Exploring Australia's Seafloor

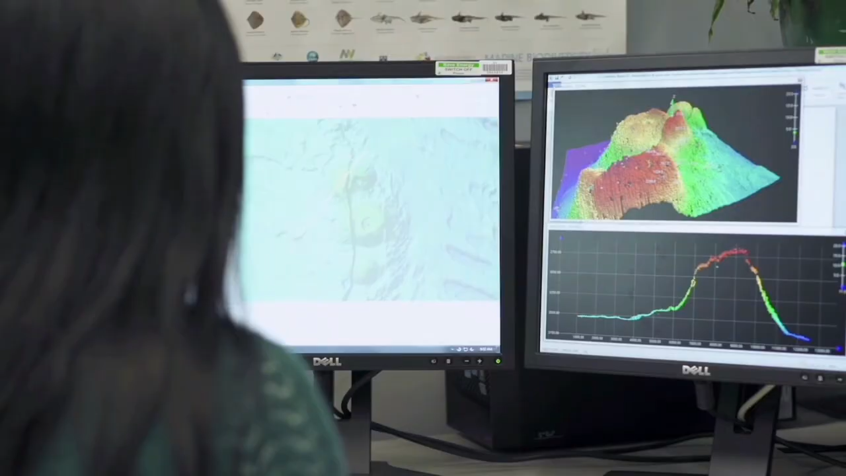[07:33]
And this shows us the different features, the different seamounts, valleys, plains, and channels on the seafloor.
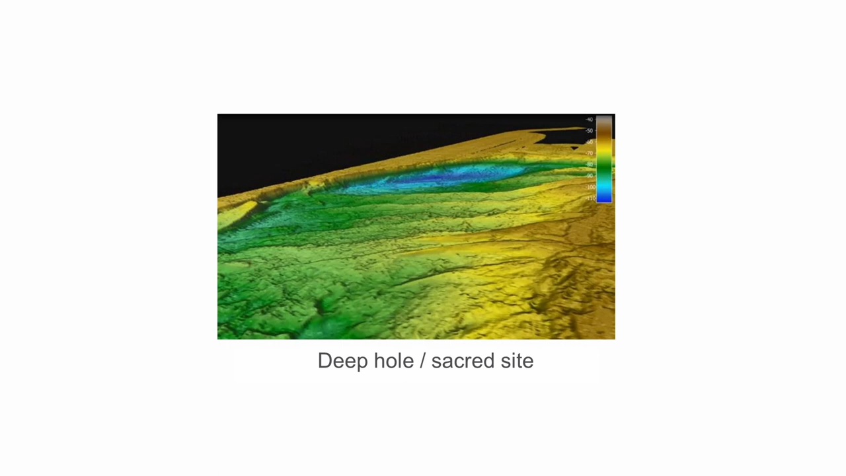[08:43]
So that blue area was still water, but the orange area, which is about 50 meters submerged now, was actually a place where people could go to fish and congregate. And so the bathymetry that we collected revealed this feature and let us kind of figure out what was going on with humans a long time ago. Now, I'm sure all of you know this, but Australia is very much an ocean country.